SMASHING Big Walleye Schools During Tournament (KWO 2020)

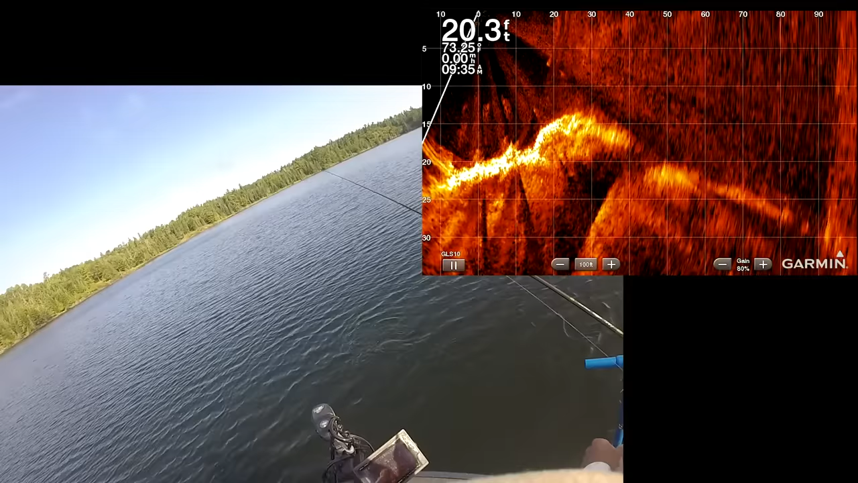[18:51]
On screen: depth 20.3 ft
Oh, you're in the marker buoy. Yeah.
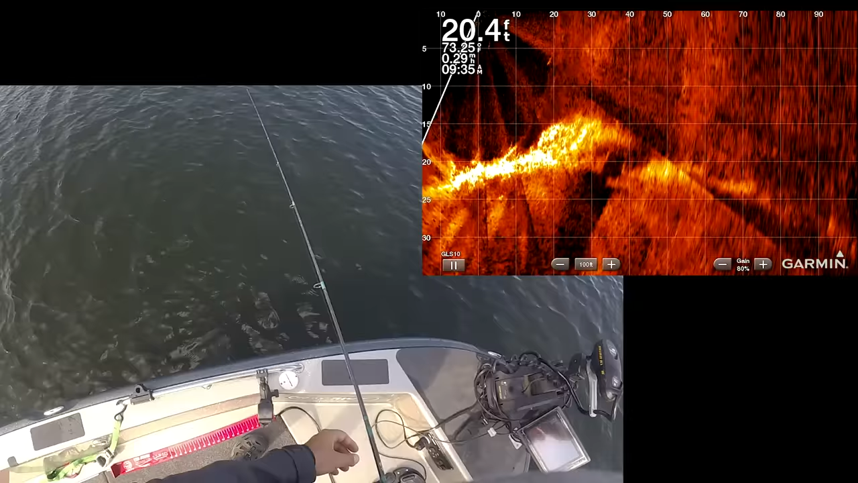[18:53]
And you have to drive over them first to find them. I mean, mm-hmm. You could side image them. This is where it's like, it's so ridiculous to have the four live scope, but we literally use it. We use all four.
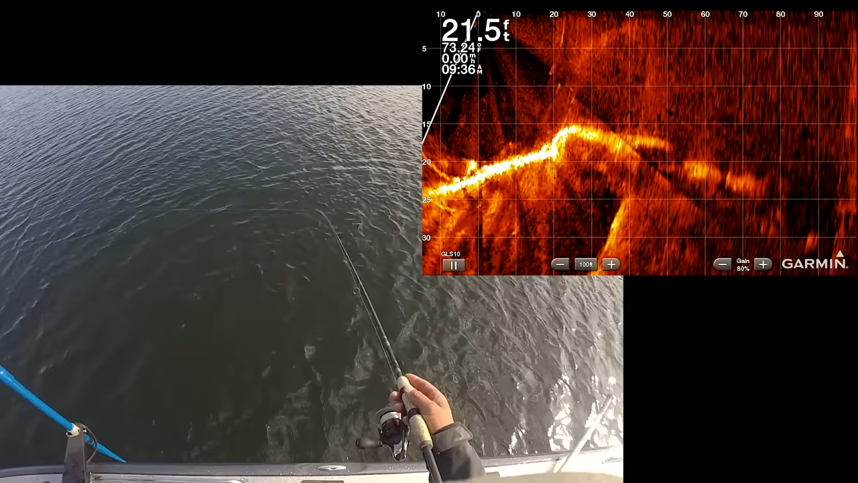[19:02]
On screen: depth 21.5 ft
And all four feel important right now. Like, which one would you want to give up, right? Probably this one.
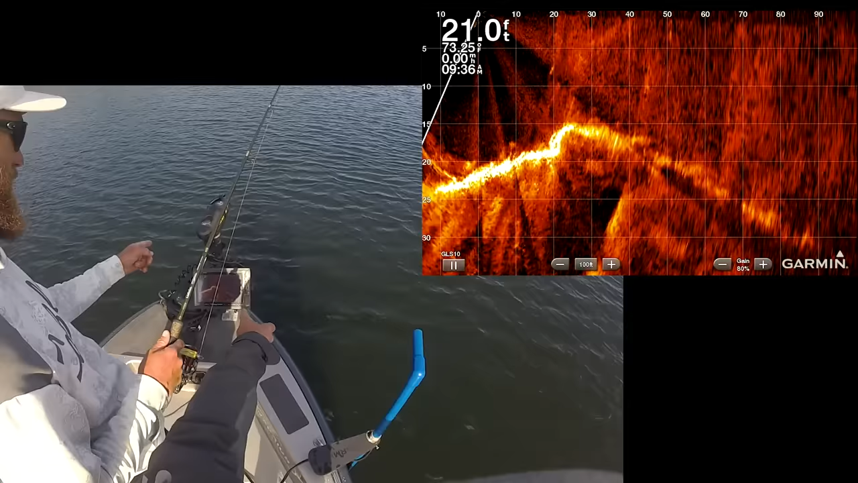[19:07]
And that's the one that seems the most deadly. Really the only place people even mount it.
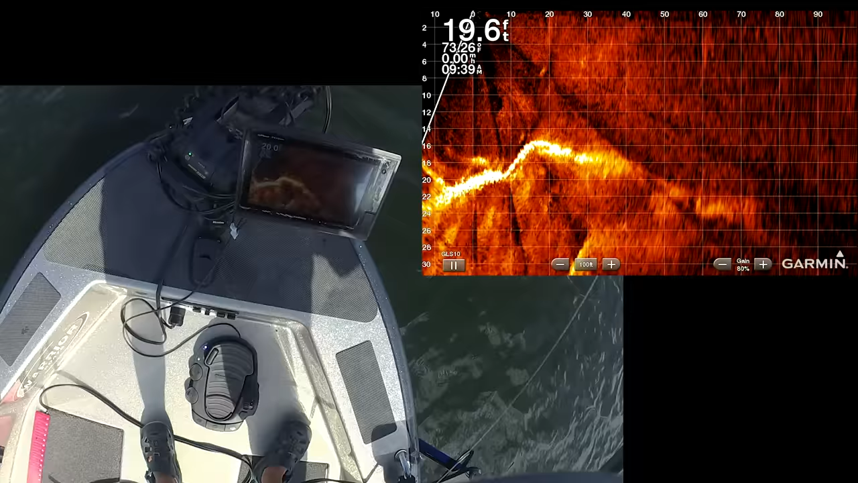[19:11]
On screen: depth 19.6 ft
Okay, these are slightly different ones. They're only 20 feet away. And there's two. 20 feet. Did you see the angle? There's three. Hair left angled. Perfect.
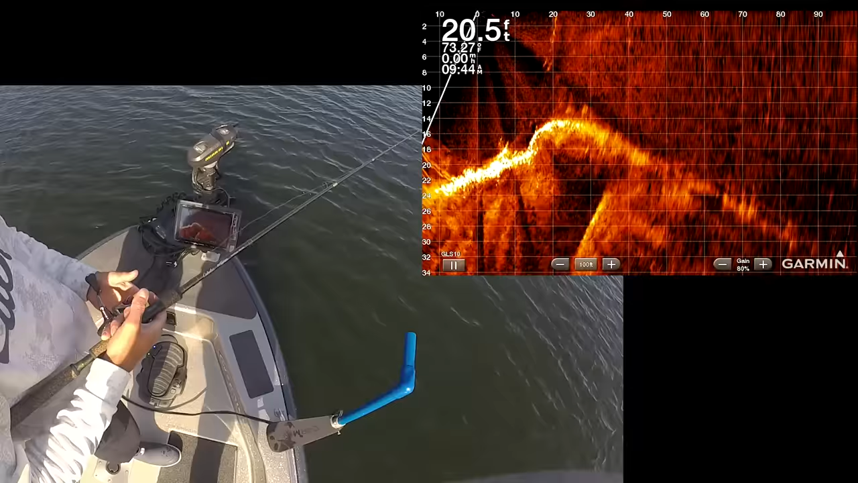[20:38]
On screen: depth 20.5 ft, water 73.27°F
20 feet. Mm-hmm. 20 to 25 to 28 or something.
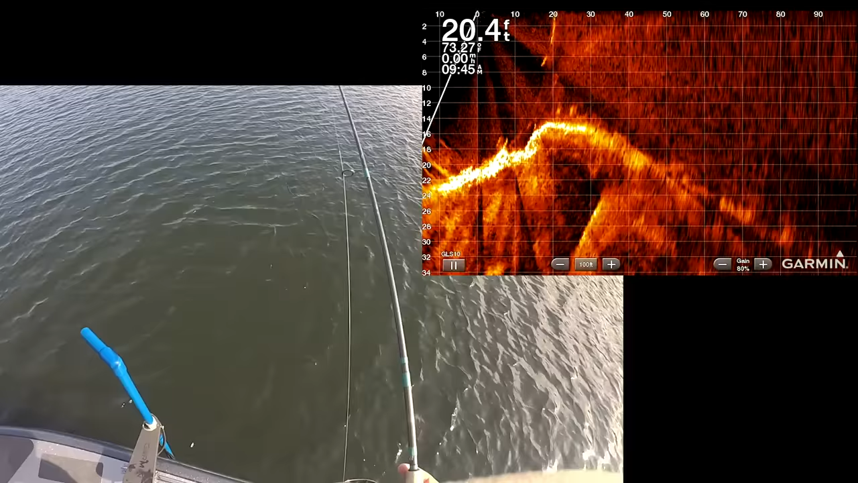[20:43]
On screen: depth 20.4 ft
Oh, they're still on the screen, so I can probably cast to the right of you. Was that safe? That's great.
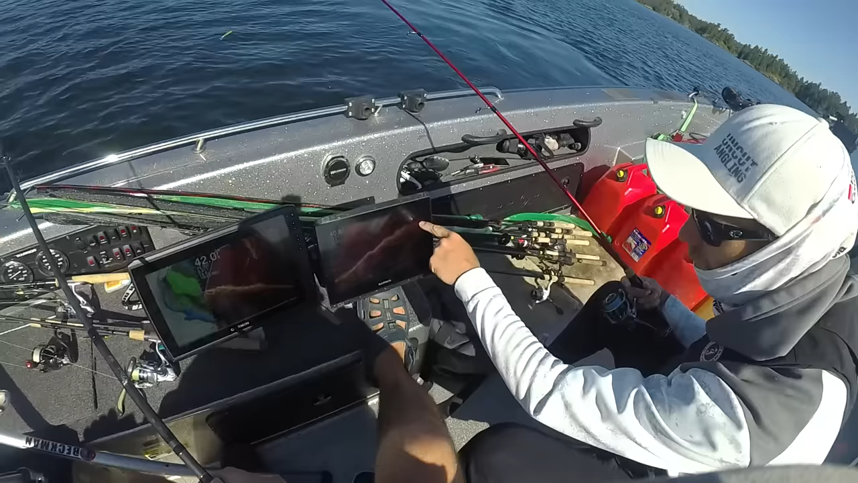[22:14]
I can still see him flicker on and off. Might be a few. Holy, how deep is that? 15. That's leech material right there. Okay. Yeah. And stay off it too, yeah, right? Yeah, stay off of it. Yeah, get us 40 feet. Okay. There we go.
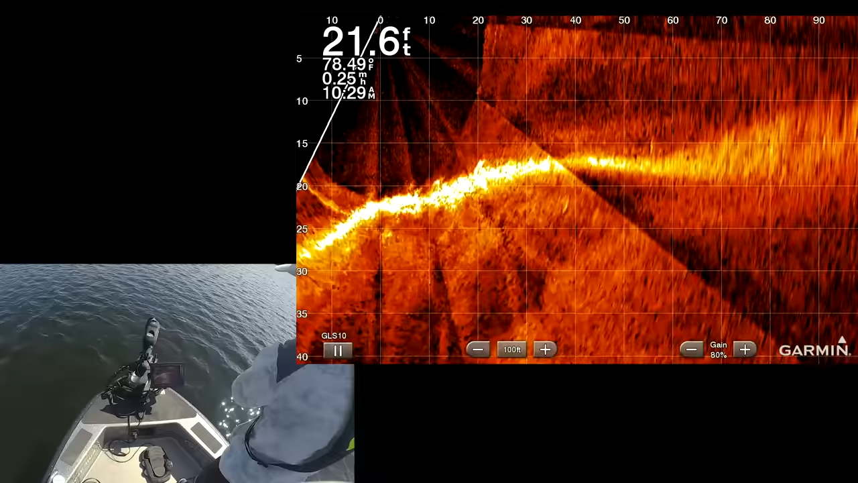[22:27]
On screen: depth 21.6 ft, water 78.49°F, speed 0.25 mph
Do you have the fish or no? Yeah, 40 to 50 feet in front of the boat.
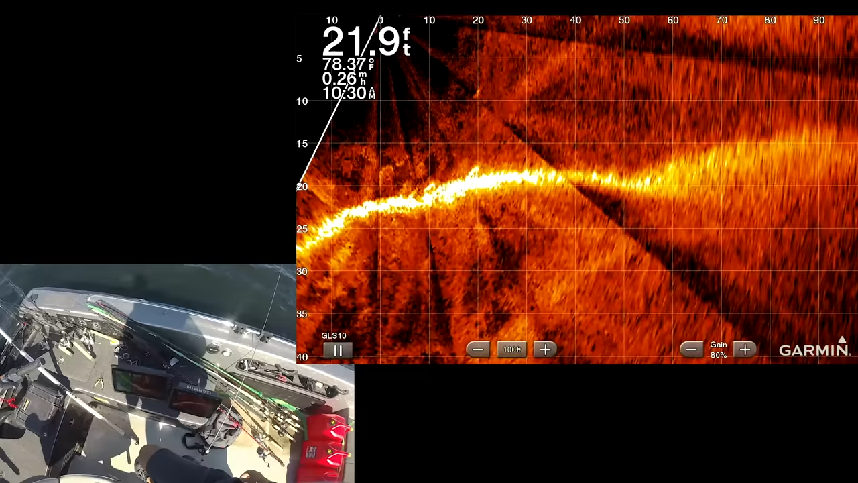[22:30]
On screen: depth 21.9 ft, water 78.37°F, speed 0.26 mph
There doesn't look to be as many as I initially saw either.
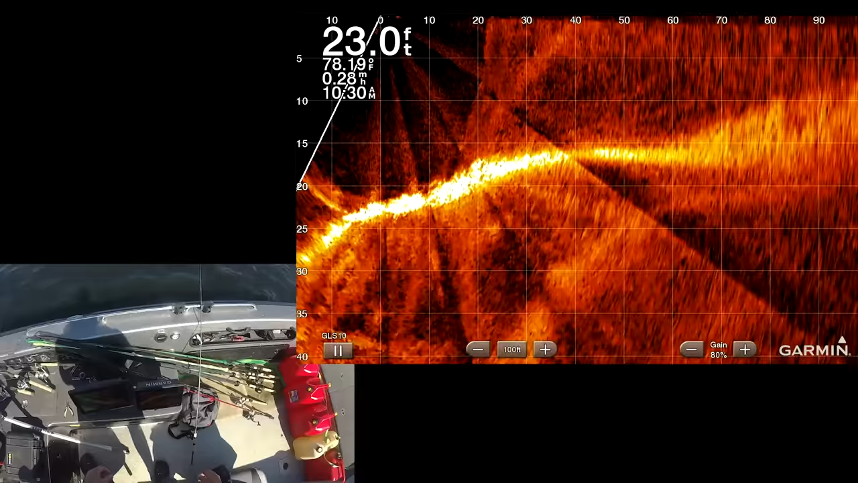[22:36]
On screen: depth 23.0 ft
They're there, man.
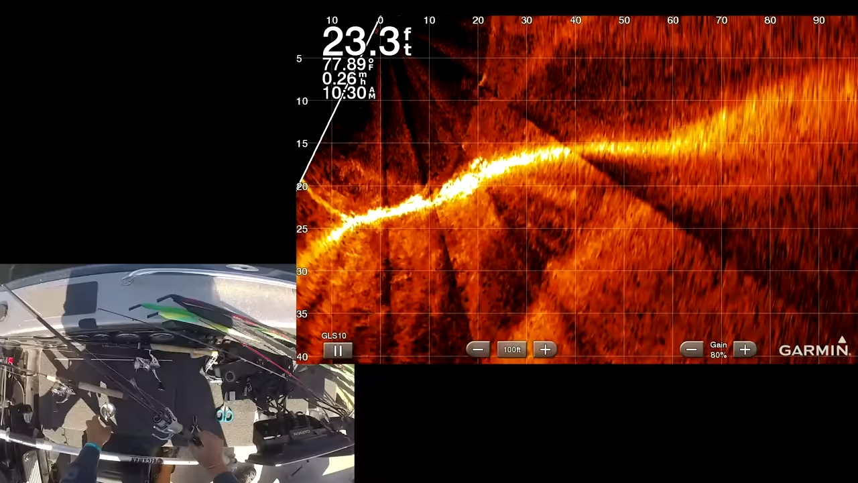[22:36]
On screen: depth 23.3 ft
It was 5 or 6 when we pulled up. You hooked up?
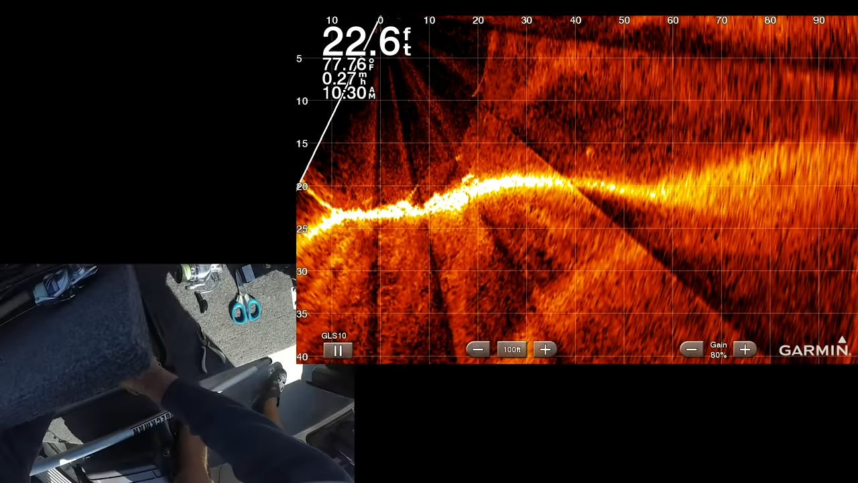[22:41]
On screen: depth 22.6 ft, speed 0.27 mph
Small. Pete is hooked up. What? I got him.
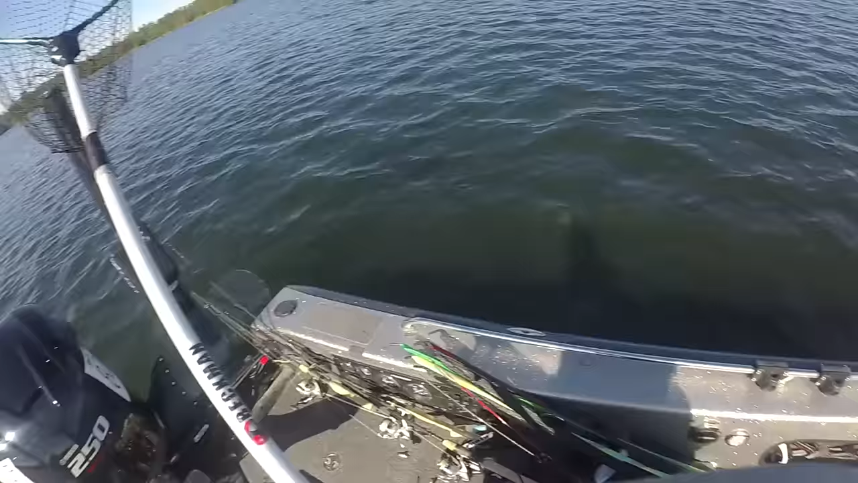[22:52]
Got it? Yep. Come on. He's 17 and a half, 17 close. He should just go in the live well. Yeah.
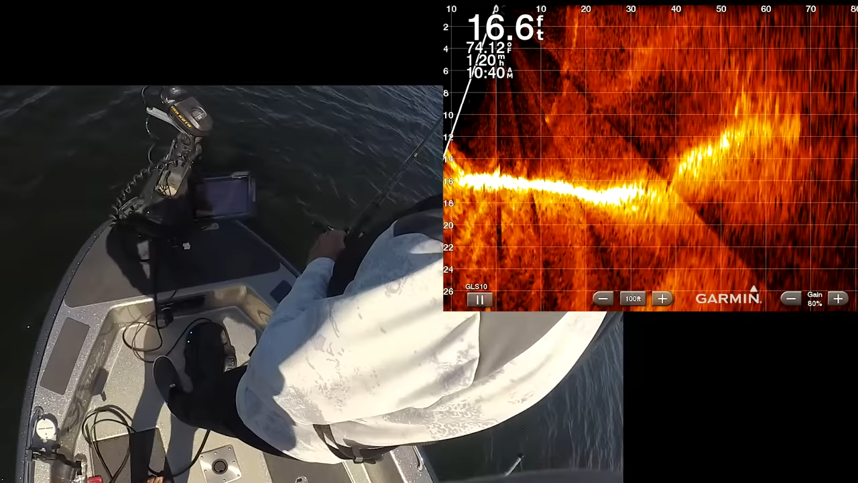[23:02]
On screen: depth 16.6 ft
That's the ones I'm seeing. Okay. Ooh. What do you think? Looks pretty good.